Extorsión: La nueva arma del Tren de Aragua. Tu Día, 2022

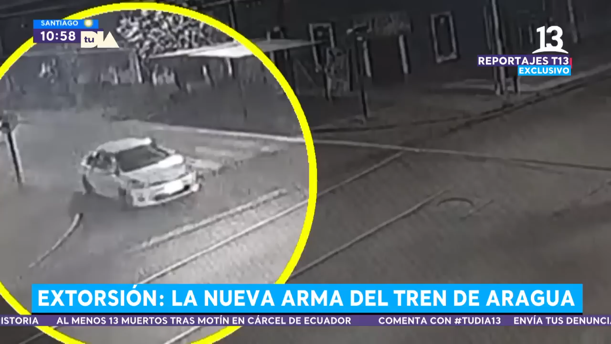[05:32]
impresiona en una semana que han recibido antecedentes de al menos 15 otras extorsiones de similares características investigan otros hechos de amenazas que finalmente se cumplieron esto en quinta normal desconocidos tras no haber recibido los pagos solicitados se bajaron de un auto rociaron combustible en las murallas del restaurante de su víctima y le prendieron fuego